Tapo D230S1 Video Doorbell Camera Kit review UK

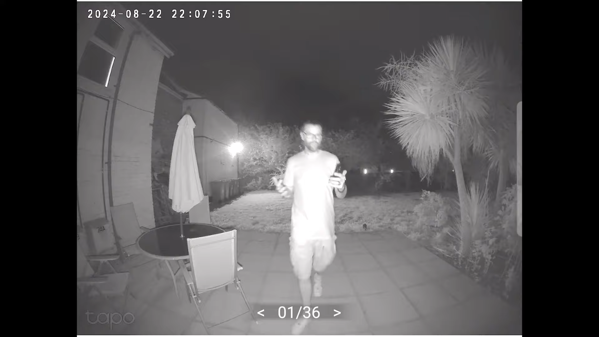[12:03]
you can see around the area a lot clearer than you can when it's actually the light shining at me i think you can see the surrounding area is better obviously i'm in black and white not in color now the mode i've got it on at the minute is doorbell mode so it's infrared and when i press the button it should and it has done turn the light on which now turns it